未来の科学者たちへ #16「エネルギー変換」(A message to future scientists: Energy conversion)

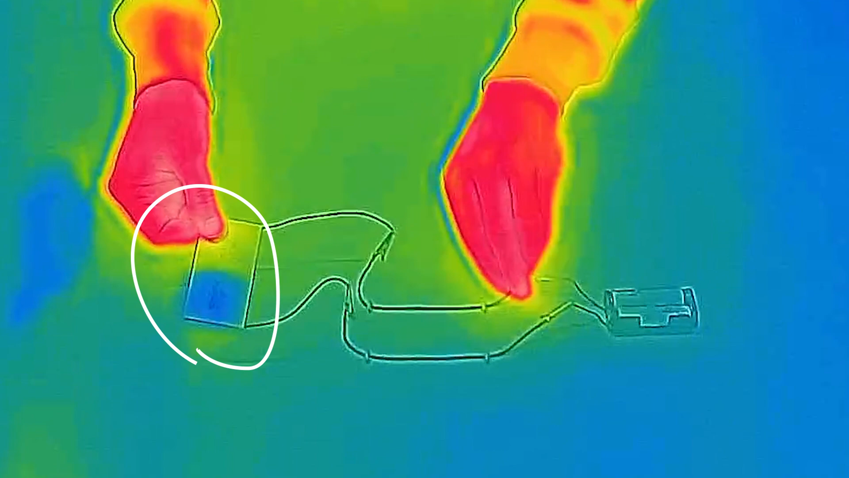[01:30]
ペルチエ素子の表面が急激に冷たくなった裏返すと
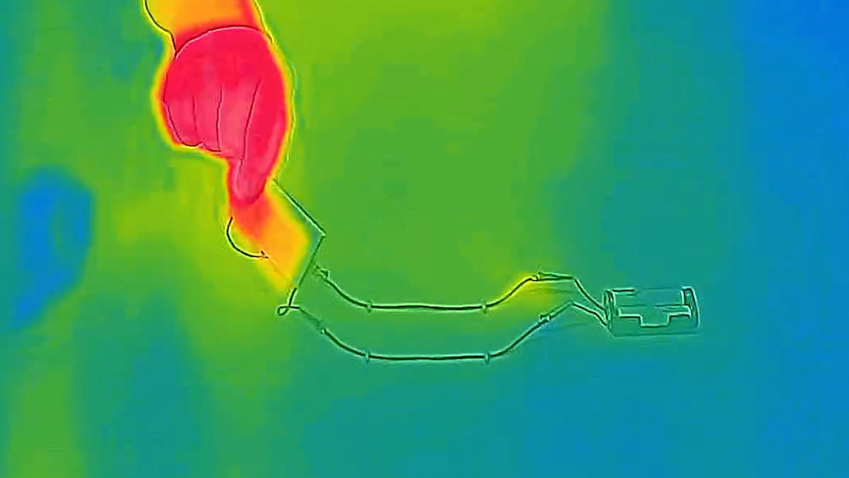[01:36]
こちら側は暖かくなっているペルチエ素子は電気エネルギーを熱エネルギーに変換することができるのだ